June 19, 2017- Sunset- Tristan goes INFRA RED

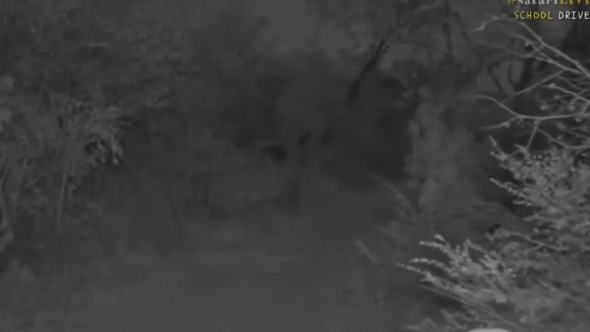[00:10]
our line but we can still watch him as it gets dark as now it's starting to get very dark here and there you can see he's still walking down the road isn't this cool so we're seeing in a wavelength of light that is not easy to see at all now I'm just gonna try and see if we can't pull off here there's a little gap that we're gonna pull off now and we're gonna let another vehicle come past again because this is how we do it so we have to go in and out in and out in and out and we'll try and see if we can't get to an area just now where we can get in front of him so I
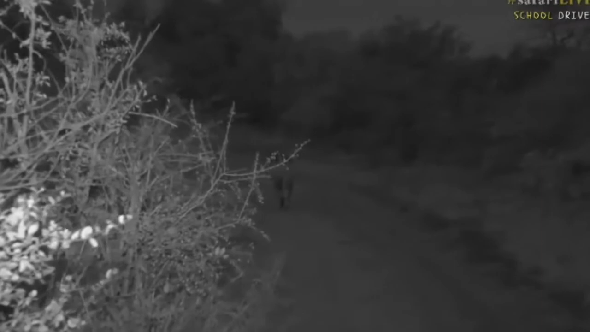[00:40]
can show you his beautiful face and his really nice big mane because he's got such a pretty mane this male nice and dark and big are you wondering are the lions friendly and why don't they attack well the
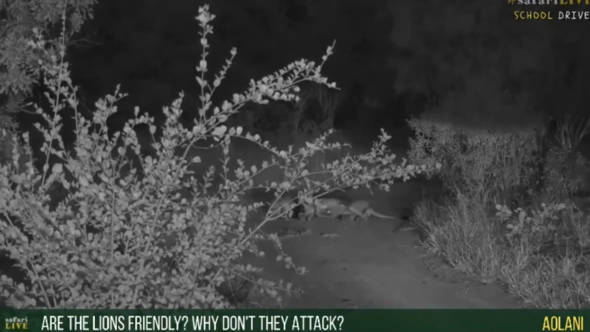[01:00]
lions are not friendly it's just that they don't attack because they are habituated now
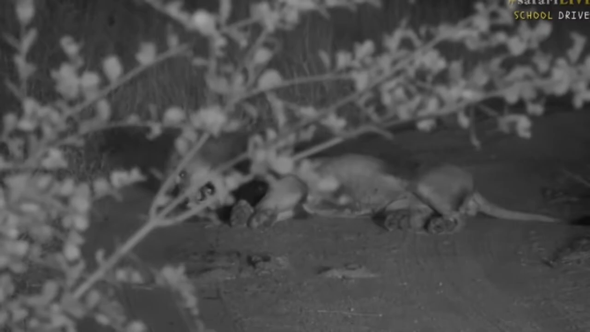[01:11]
hurt them they're not going to steal food from them and that's why they don't worry about us also as babies their mom hasn't taught them that we are food and so they just see us as somebody
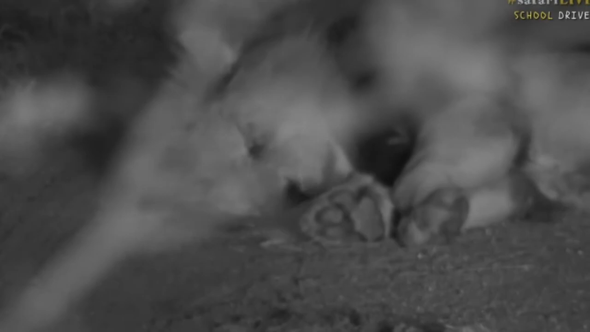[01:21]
that is just moves around much like a tree almost except that they don't really want to come too close to us because we're still a big object and you can see look he's rolling around in dung at the moment
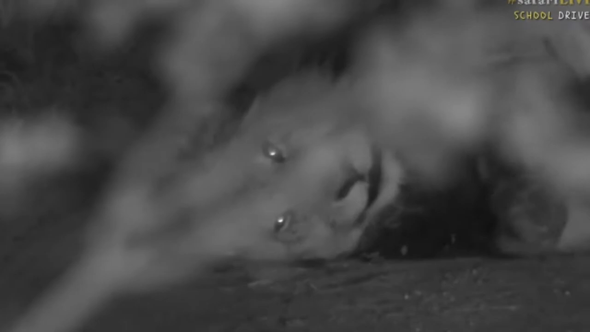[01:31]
so there's probably dung from a buffalo that he's rolling around in now the reason that they do this sometimes is to try and cover their scent a lion smells a certain way and so some animals out here will be able to smell that lion and know that there's a dangerous animal close by so what he does is he rolls around in the buffalo dung and that then masks his scent and makes it difficult to be able to actually smell the lion and he can walk around without being seen as much but isn't he beautiful look
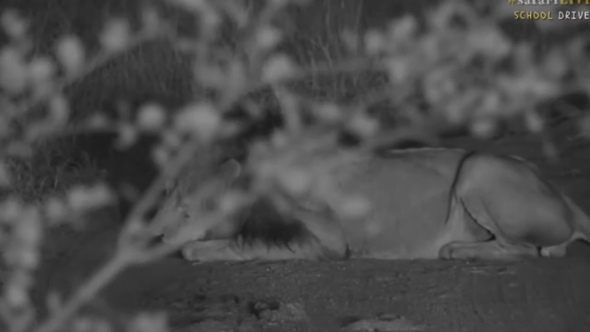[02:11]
and now that he's finished rolling around you'll find that he will decide to start moving again just trying to see if I can't find a better way to see because I know there's a bush in the way but unfortunately I don't have any space to go anywhere else so I'll just have to try and sort of watch him through the bush at this stage here in the Sabi sands there's lots of trees in the world around and so sometimes we have to just see things a little bit through the trees itself but isn't he funny that he's rolling around all over on his back there we go now he's back over
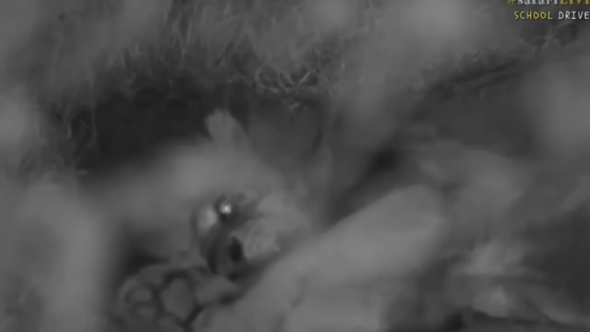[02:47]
again look at the teeth do you see how big his teeth are he's got very big teeth and he needs those big teeth because when he catches food the two or the four big canines on the top and bottom of the jaw they're going to be used to try and kill the animal that he catches and then he's got other teeth in his mouth on the side that are like triangles and those triangles will basically cut little chunks of meat off and that's how he eats it's a little bit different to the cows and the other animals that will use big
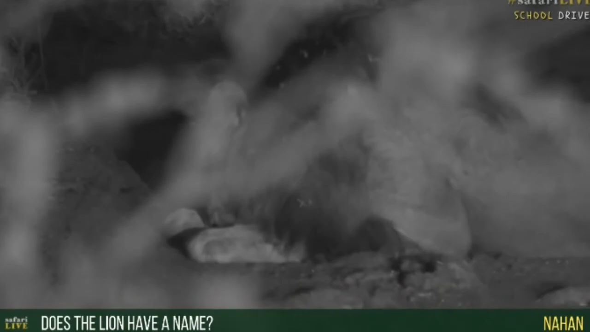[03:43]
so nahan you want to know does the lion have a name well nahan he does his name is tinyo which means tooth and the reason why he's called tinyo is because if you look on his upper left jaw so where his paw is at the moment he's missing a tooth there and that's why we called him tooth is because he's only got three
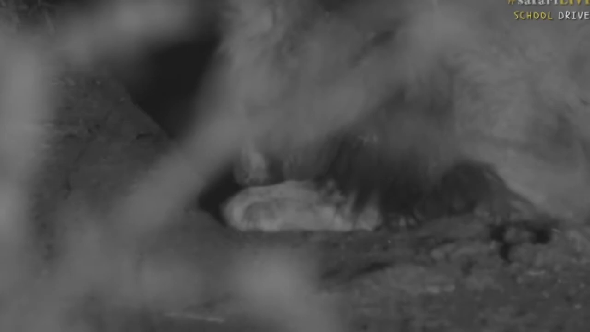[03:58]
canines and not four so when he walks around sometimes his lip just goes in and it gets caught a little bit and that's how we can tell it's him now hopefully he'll roll over and i can show you what i mean but his name is tinyo and he is from the coalition called the birmingham coalition so the birminghams are the four boys that walk around together and they are our dominant males and they've grown a lot they were new males last year and in the last year they've gotten much much bigger and their manes are getting nice and black and that's because they're
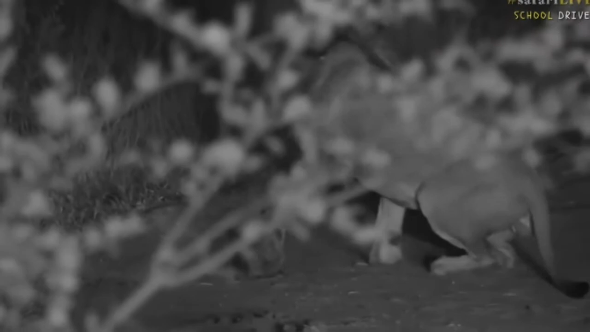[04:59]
are you having fun big boy there we go up he goes again is he going to roar for us again
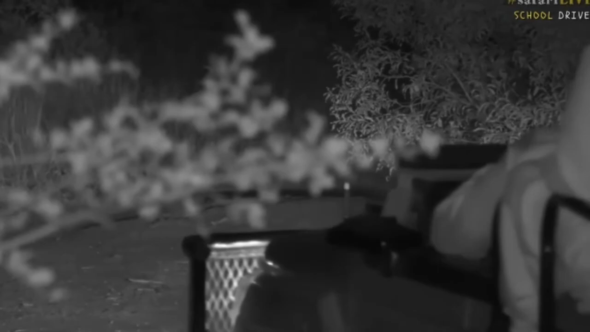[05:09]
now like i said unfortunately we are at the back of the line again so we're going to have to just let him go and we're
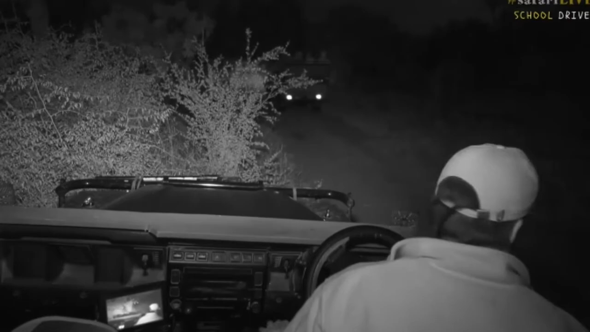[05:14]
going to wait for the others to come past us and then but he is going to roar again so we're going to try and see if we can't get him to roar again for us it sounds like he's just starting to warm his lungs up and hopefully soon he's going to let out another big roar like we saw just now
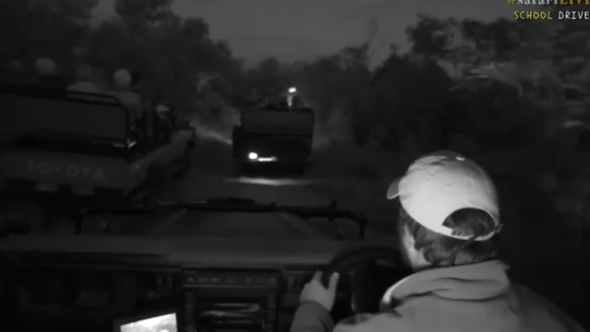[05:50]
right now we're going to try and see if we can't get to the front again and while we do that byron has got the complete opposite of a lion and has got a little bunny to show you you